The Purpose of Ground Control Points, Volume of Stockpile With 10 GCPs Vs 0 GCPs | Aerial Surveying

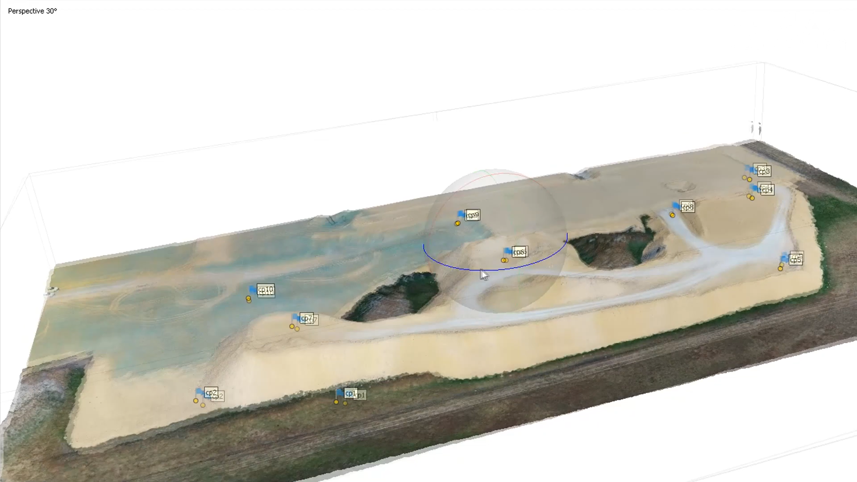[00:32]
However the debate still continues on whether ground control points are a necessary
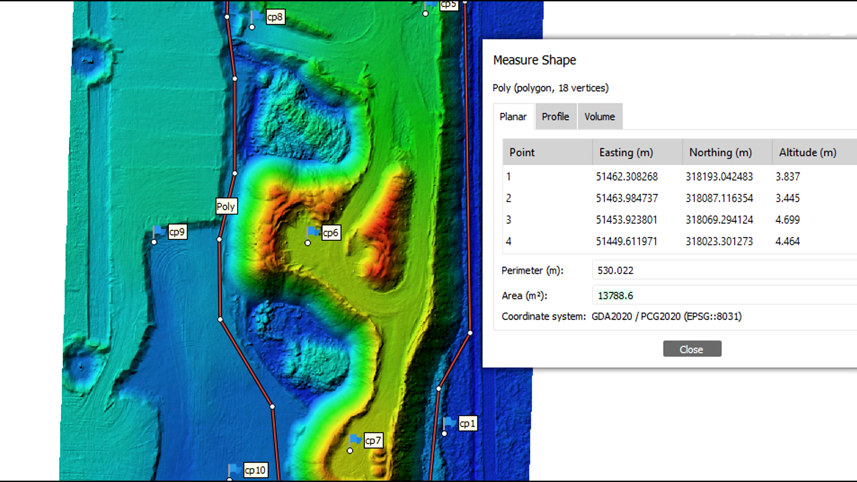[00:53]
reasons but are also a factor in the total amount of area being surveyed.
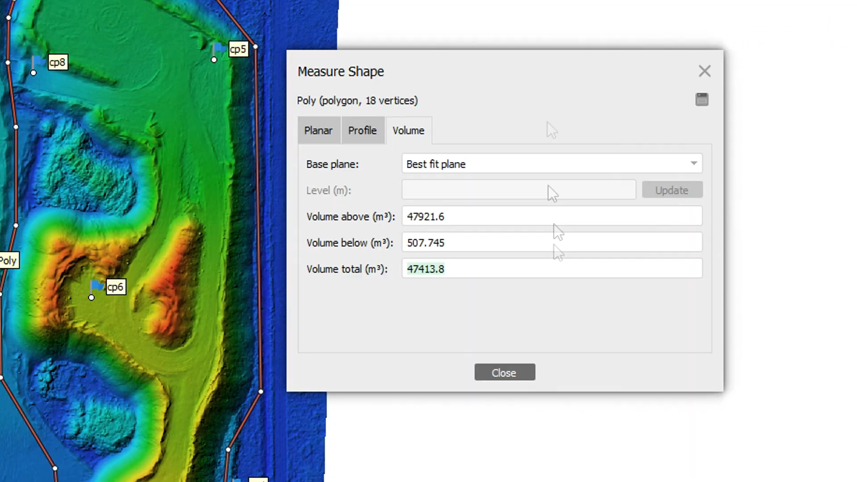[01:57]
For the next example we will ensure all other factors being equal.
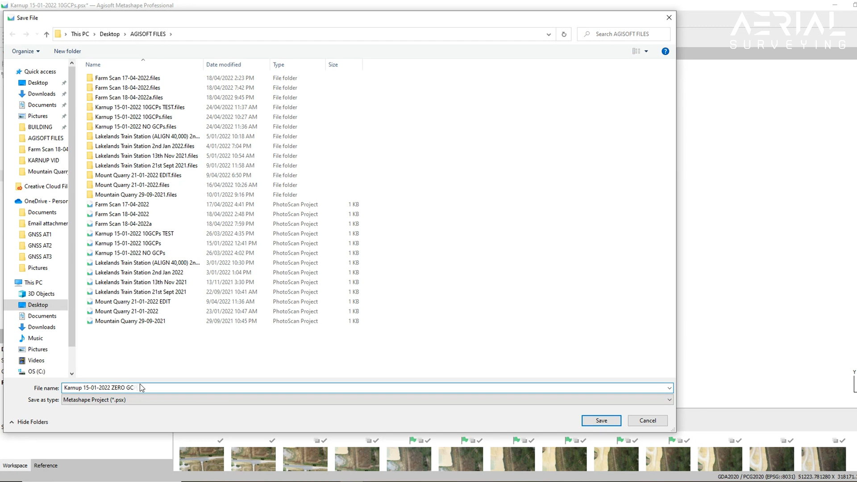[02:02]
We do this by renaming the file and
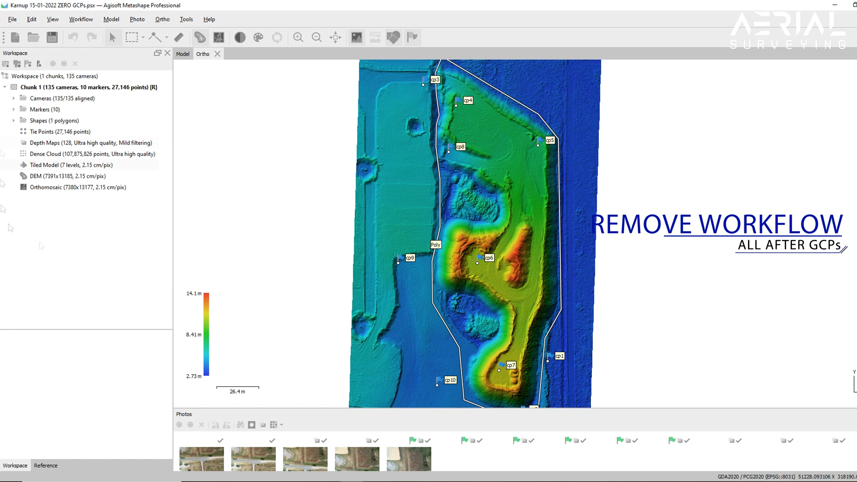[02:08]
removing everything after the installation of ground control.
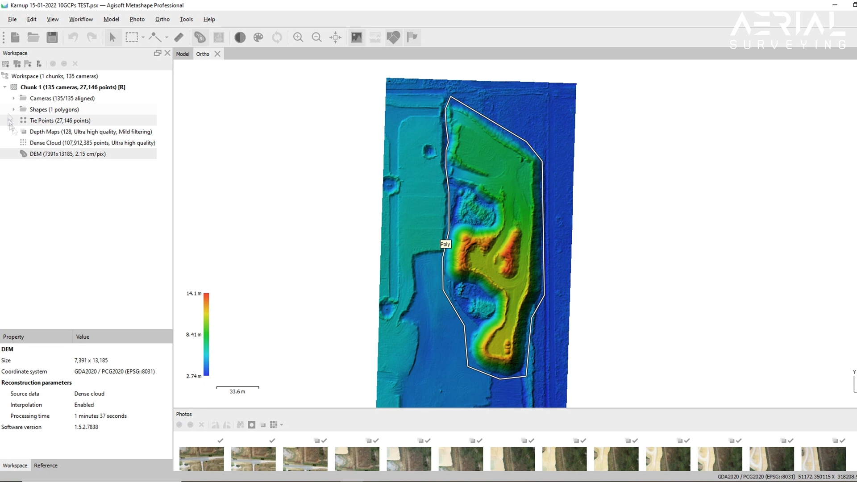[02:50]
And this time we can see that the total volume is
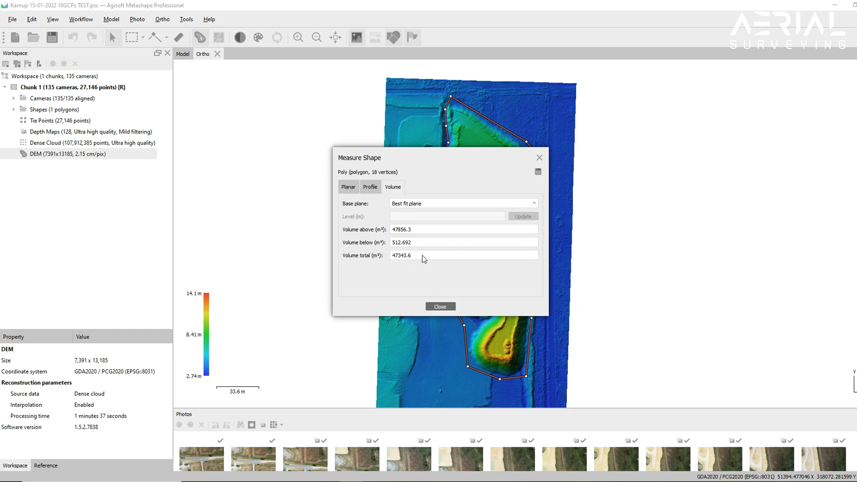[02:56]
47,343.6 meter cubed.
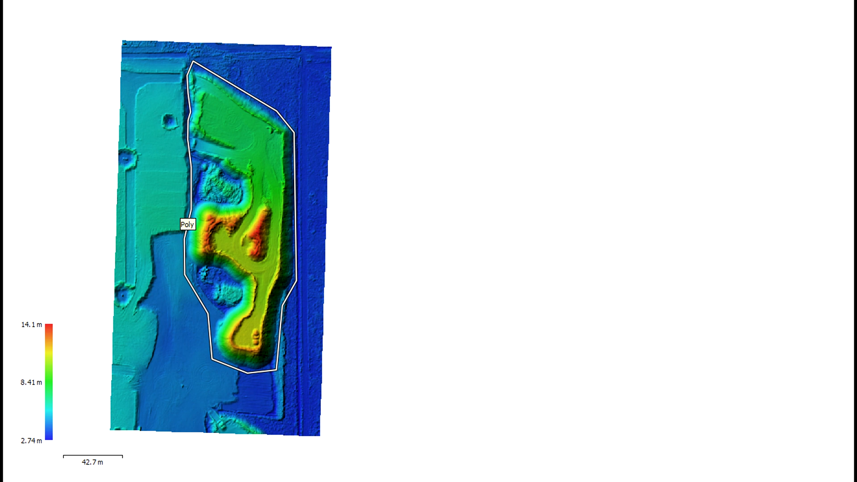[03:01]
This means that without ground control points the total volume is 70,3 meters cubed less.
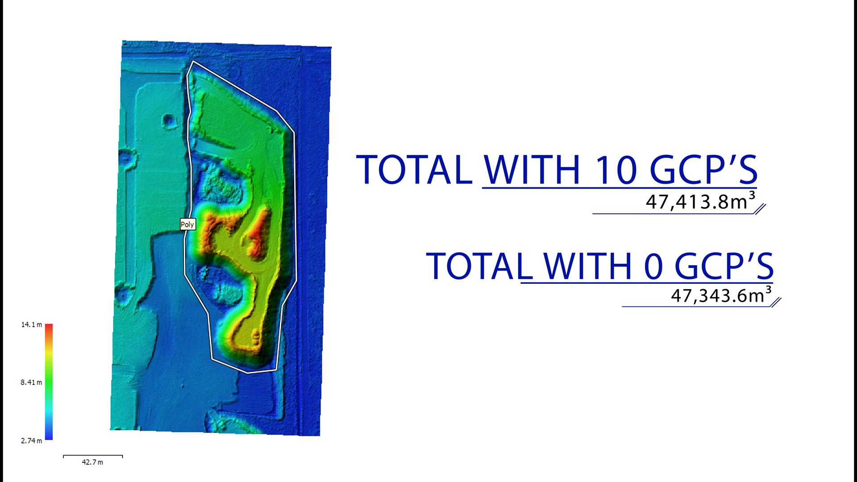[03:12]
As a percentage that equals a 0.14% difference.
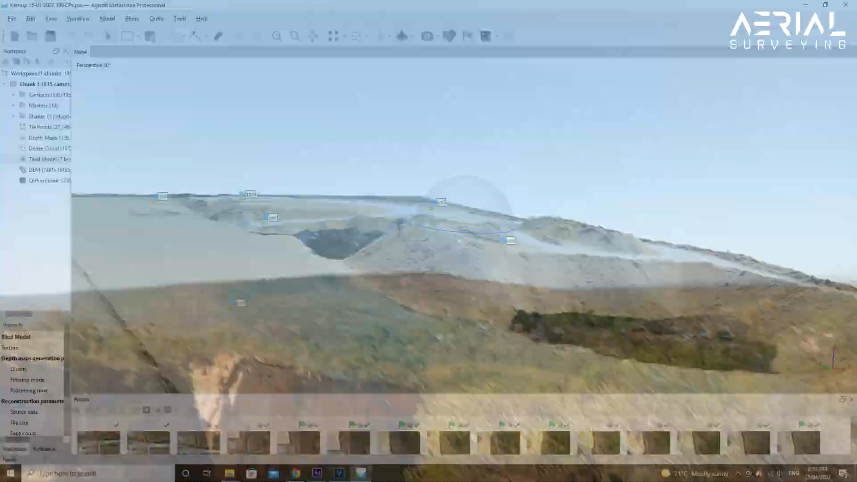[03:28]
They include whether or not the RTK was being used. The time of day due to moisture content.
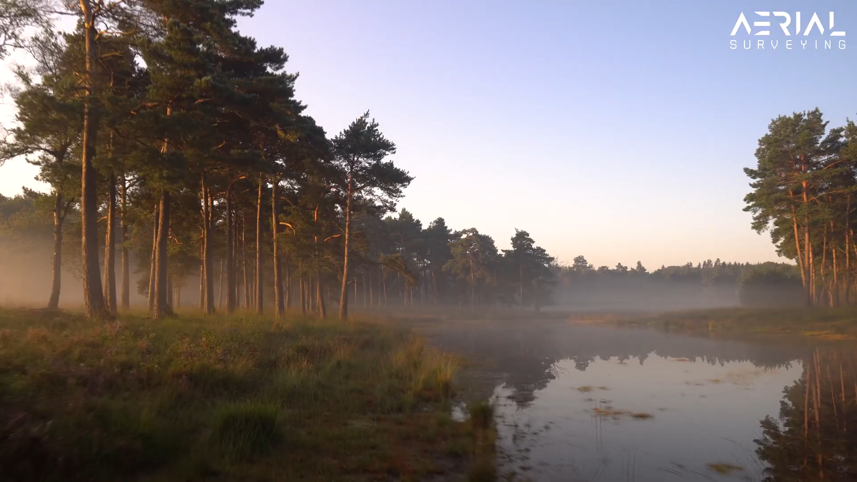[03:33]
What altitude you are flying at.
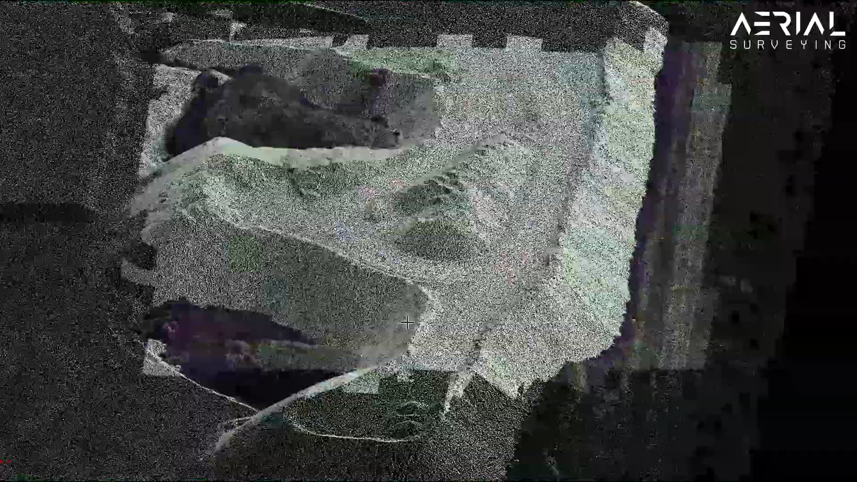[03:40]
What processing software you are using.
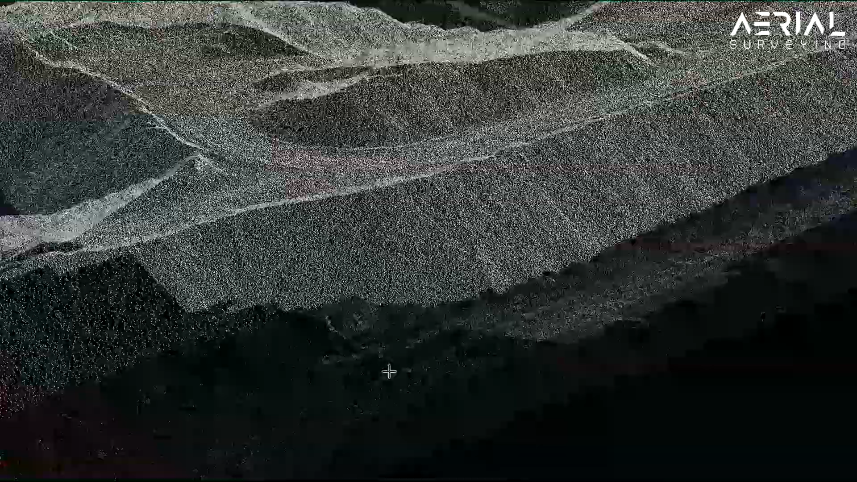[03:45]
Whether or not the base plane is different and taken into account.
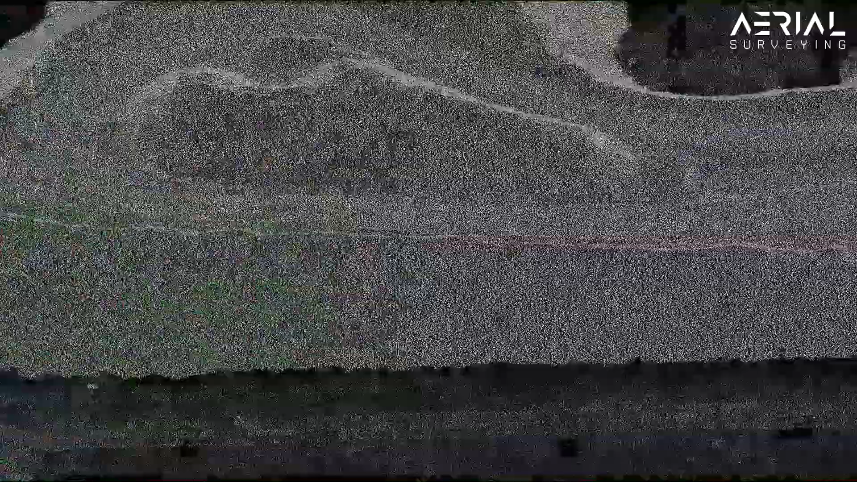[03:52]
Whether or not you are using a GNSS or total station as opposed to a UAV survey.
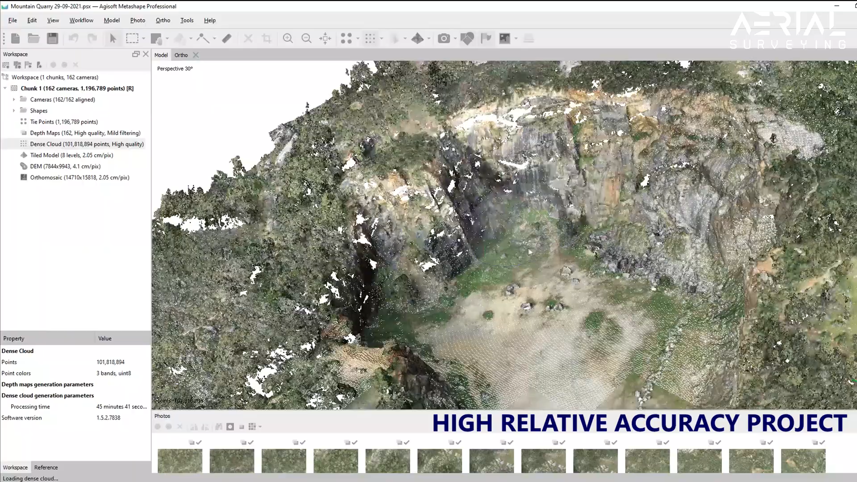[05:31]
So without ground control points, a drone map will still achieve high relative accuracy. High relative accuracy is described as a measure of positional consistency between a data point and near data points. relative accuracy compares the scale distance of objects on a map with the same measured distance on the ground.
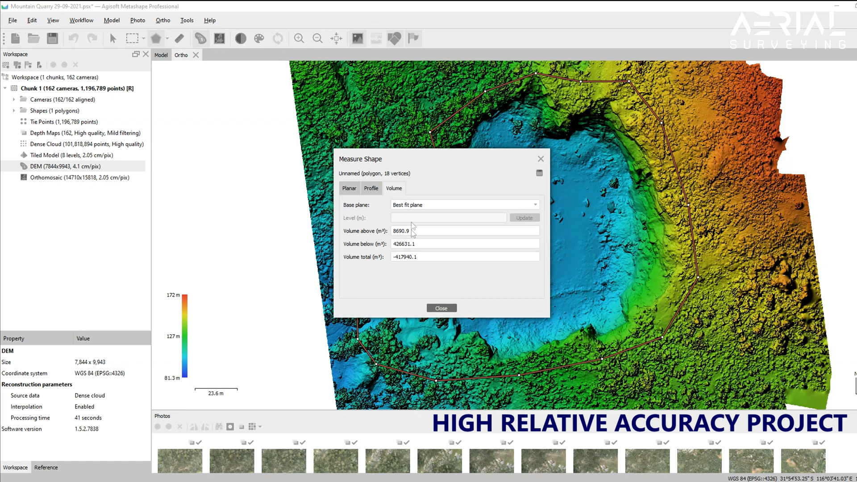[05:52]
And with ground control points, a drone map project will achieve high absolute accuracy.
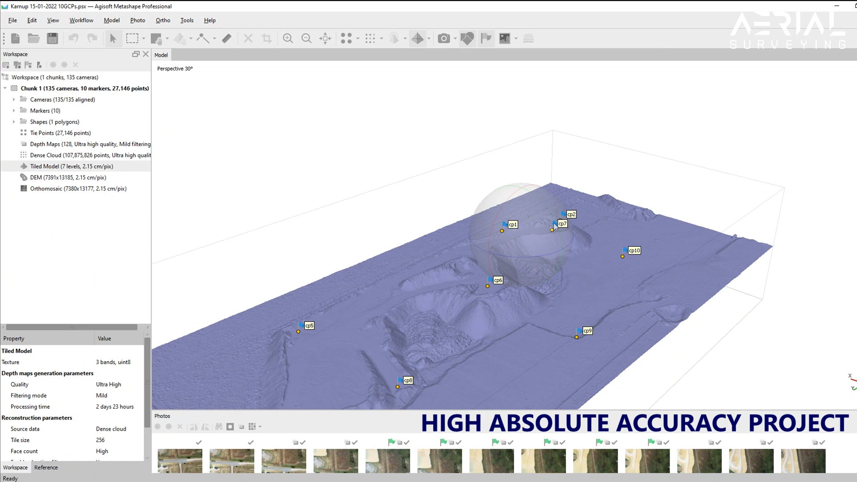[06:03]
High absolute accuracy is described as the degree to which the position of an object on a map conforms to its correct location on the Earth according to an accepted coordinate system.